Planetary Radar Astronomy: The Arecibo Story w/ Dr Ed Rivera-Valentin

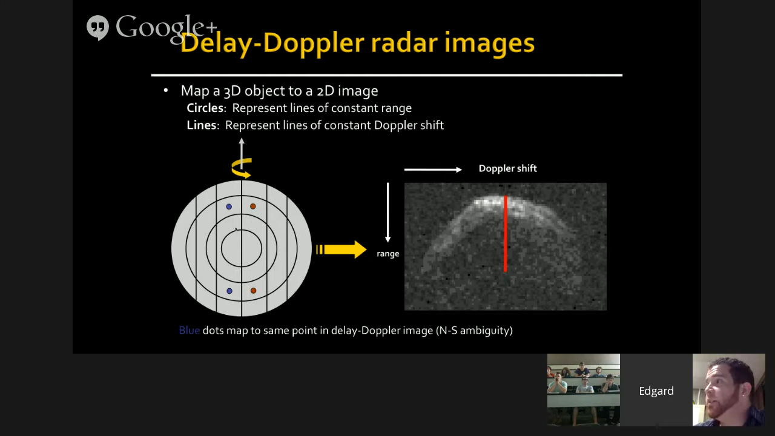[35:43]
that would be the radius of the asteroid. And we want to know the size. You'll later get to know why we want to know the size. But you can figure that one out. So let's compare this to an actual object.
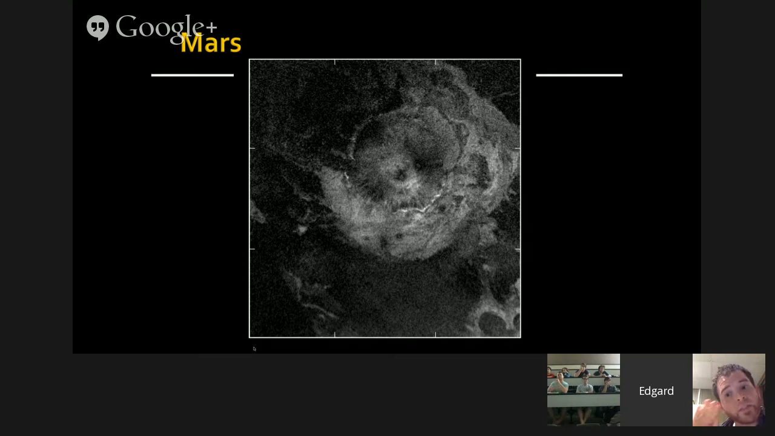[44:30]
And radar can penetrate about to a depth of 10 times that wavelength. So we're talking about penetrating down to a depth of one meter. So when we emit radar out into the planets, we're not only seeing the surface, we're seeing just about down to a meter. So when we're looking at, for example, this image from Mars and we compare it to a nice picture from Viking, we are able to tell a lot more that has happened in the past. We can see these lava flows, the ancient lava flows, coming out from the largest mountain on Mars here. You can also see some of these interesting patterns. You can see different times that magma was erupted from here.
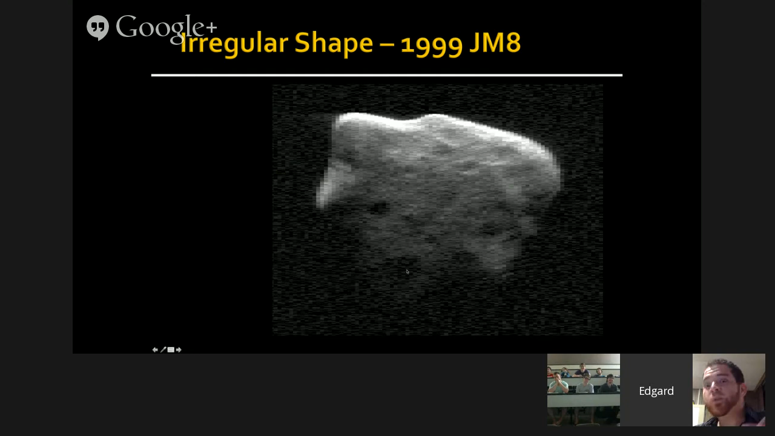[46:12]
You have an eye here, another eye over here in the mouth right here. Hope you saw my cursor there. One of the major things that we've seen, though, in studying these Near-Earth objects are binaries. Asteroids have moons.